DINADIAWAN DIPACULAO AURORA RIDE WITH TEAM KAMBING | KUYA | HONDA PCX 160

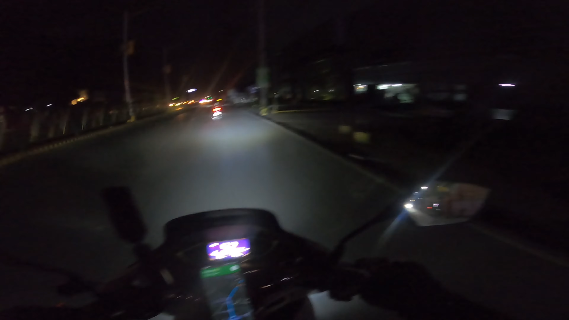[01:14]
So ngayon puro ano lang muna, small bike gaming. Yung Ninja 1000 ko nabenta ko na parang 2 months ago or 3 months. Kaya ito na lang muna lagi gagamitin ko yung PCX. So dito na kami sa Shell Castle Bay. Shout out.
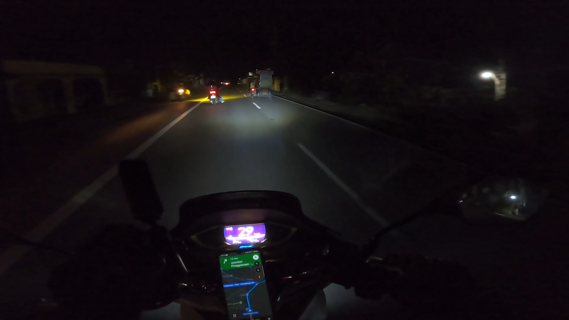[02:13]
So, balik na tayo sa daan. Madilim pa rin. So, open ko lang ulit mamaya yung camera. Yun. So, anong lugar na kaya to?
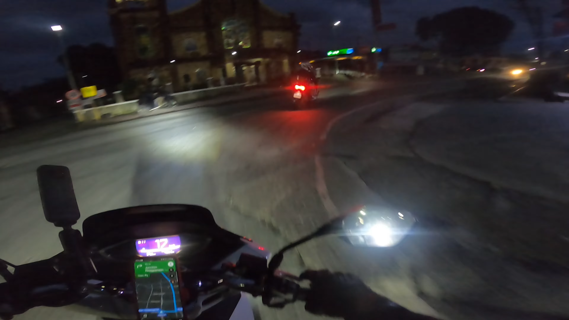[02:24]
Nagliliwanag na. So ito, simbahan. Ganda. Nakakantok. Abi.
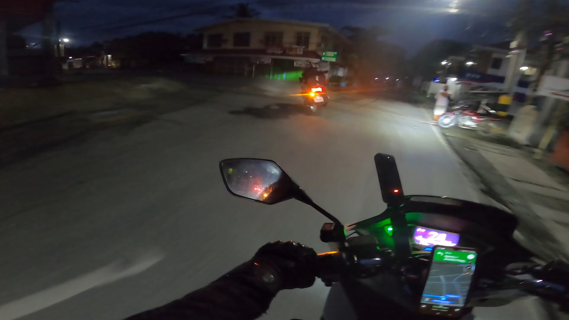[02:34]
So ayan, time check. Alas 5 na. So mga alas 7 nga kami darating doon dahil nag-stop kami doon sa 7-11. Parang 30 minutes kami doon. Dati siya medyo paliwanag na. Huwag lang uulan. Oh, let's go.